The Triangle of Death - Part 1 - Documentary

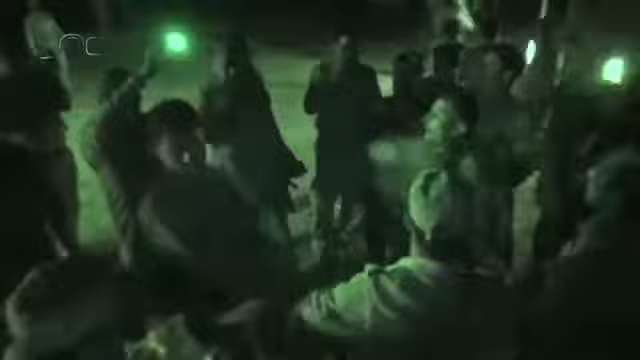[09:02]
At the crack of dawn, the fighters are getting ready for the operation.
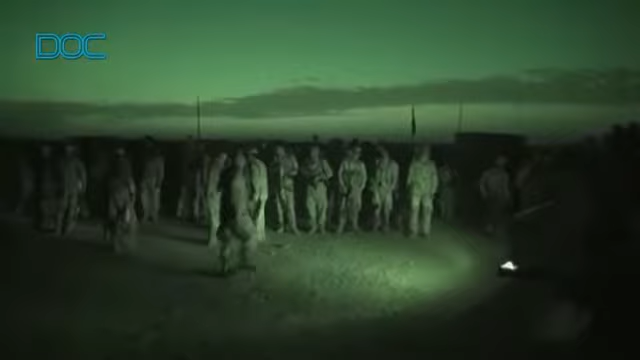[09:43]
The fighters have woken up much earlier than the sun.
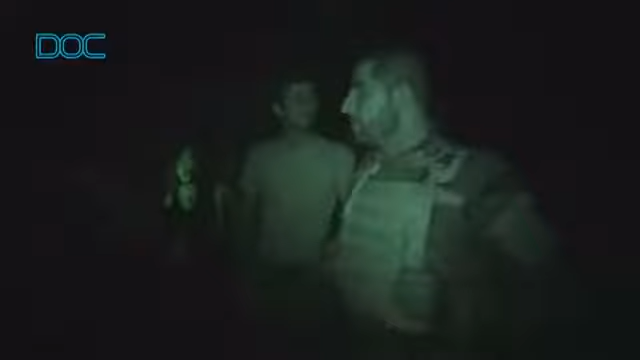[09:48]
Their eyes do not seem tired, though they have been wide open during the night.
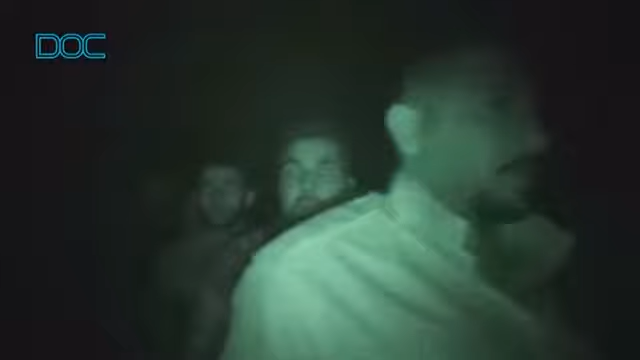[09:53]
The fighters are prepared to get themselves to the north part of the battlefield, that is to Fazalia, and block the enemy's ways to escape.